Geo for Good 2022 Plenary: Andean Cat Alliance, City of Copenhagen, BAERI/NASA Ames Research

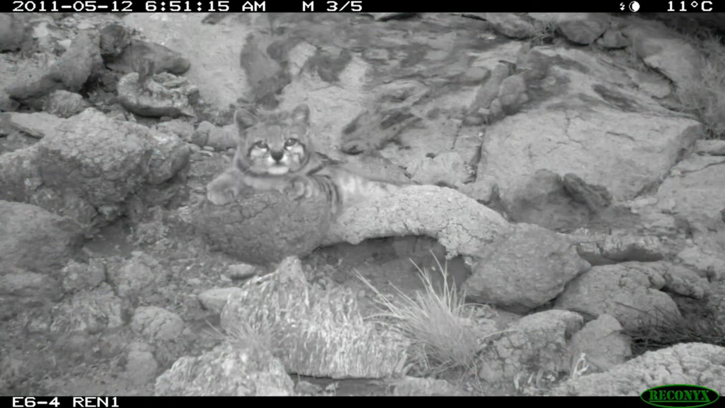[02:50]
The long, bushy tail that you got to see. Look, it's pouring right there. Get to see it? So, the long, bushy tail, it uses for balancing on the rocks and also for covering when the frigid weather in the winter hits them.